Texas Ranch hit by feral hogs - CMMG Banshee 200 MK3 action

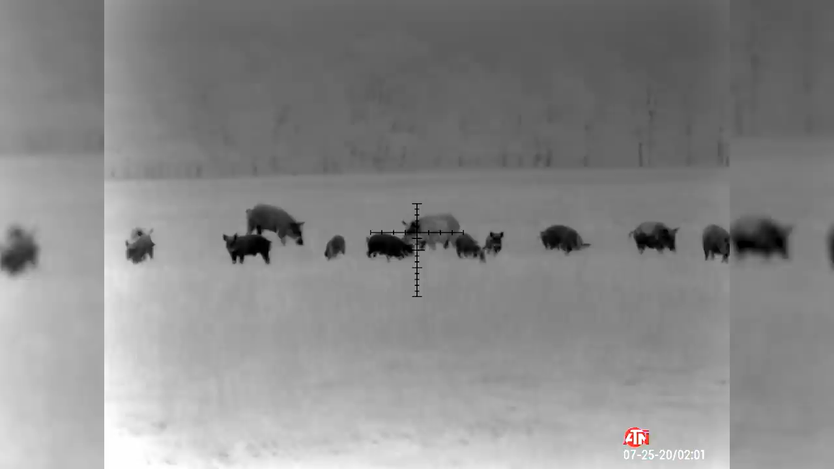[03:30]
He just basically dropped and rolled over, and I'm liking that 308.
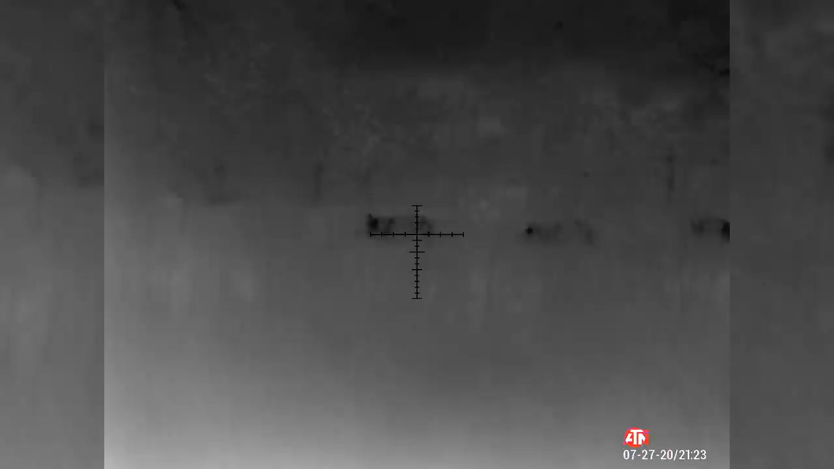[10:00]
She was acting up, she was picking up her nose, and then things had to happen pretty quick. I was on her.
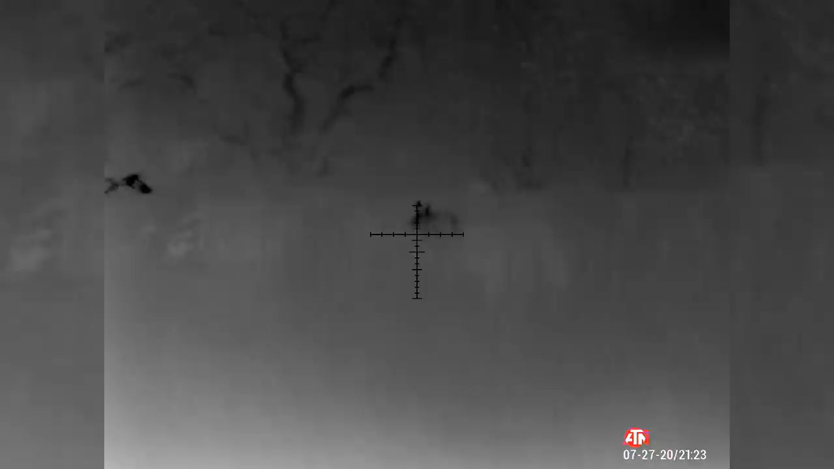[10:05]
She seemed, at least from my view, she seemed like the biggest one in the group. We did a countdown.